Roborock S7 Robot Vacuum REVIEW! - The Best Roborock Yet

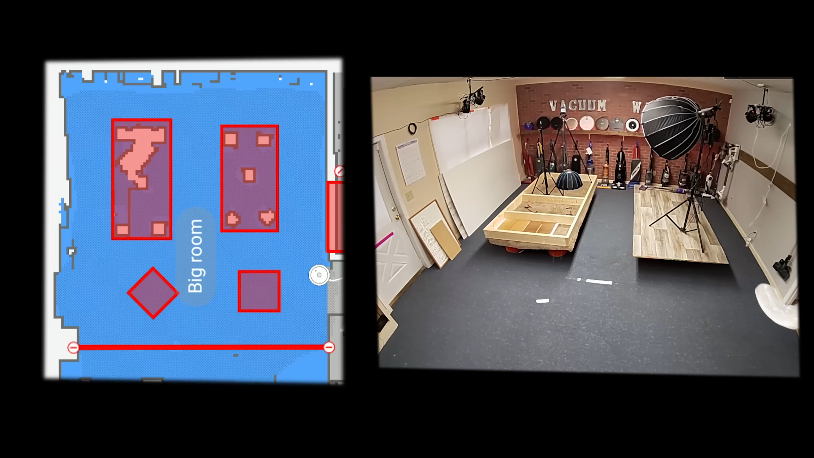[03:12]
The accuracy of the lidar was further seen in the various map features like my personal favorite, the no-go zones, where you can draw lines or boxes on the map in the app to keep the robot from going where you don't want it to go. The app has pretty much everything you would want in a modern smart robot.
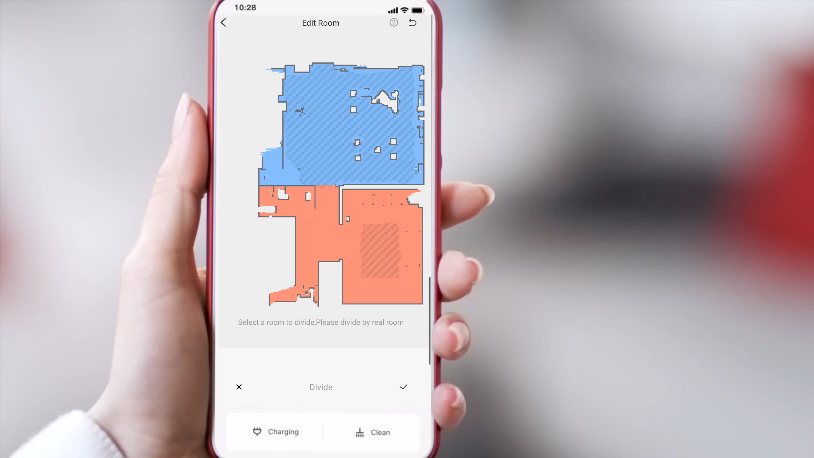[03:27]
You can divide and name areas on the map,